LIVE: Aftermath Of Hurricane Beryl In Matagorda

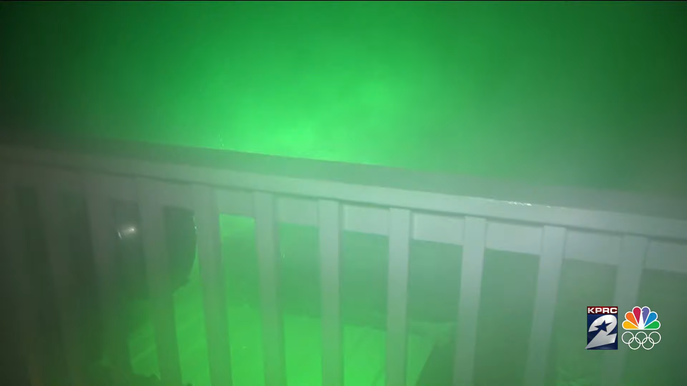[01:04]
This is the Colorado River off in the distance in the storm surge, ruling in from the Gulf, pushing across the road underneath our house and now into the Colorado River.